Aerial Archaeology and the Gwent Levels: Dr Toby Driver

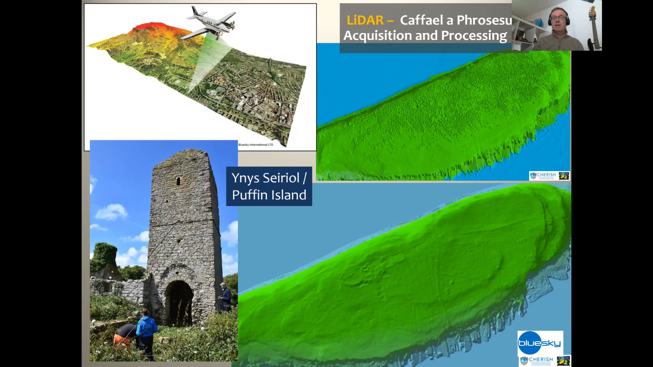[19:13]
And so we can strip off that woodland on Puffin Island and reveal underneath it the remains of the early medieval monastery and later church, field boundaries and cultivation on the island nobody's ever seen before. So LIDAR is a very powerful method. We'll see some examples of that in the Gwent Levels area. We also have drones for surveying archaeology nowadays. And people say, well, you've got a drone, you don't need an aircraft.
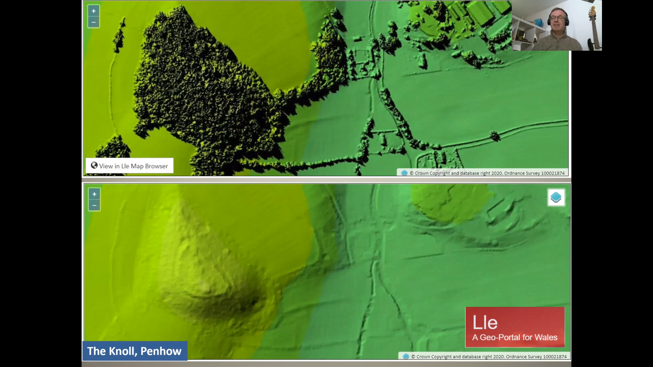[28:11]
So a patch of woodland that nobody's ever looked into, and underneath it's a nice Iron Age fort. And Bryn Gaffin has discovered quite a few Roman roads, Roman forts, and things in Wales over the years. So he always produces really good discoveries.
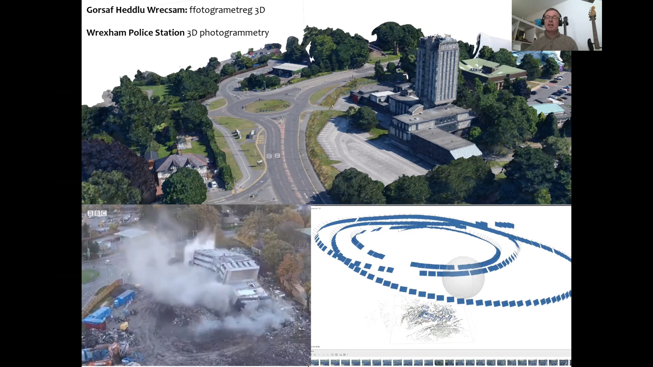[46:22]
So that's our digital 3d model of the building. And that's the building to being demolished last week. Uh, and we now hold the only 3d data that allows you to reconstruct that building in the future. So these are ways we can record these sites, even if they are going to be lost and look at that lower right.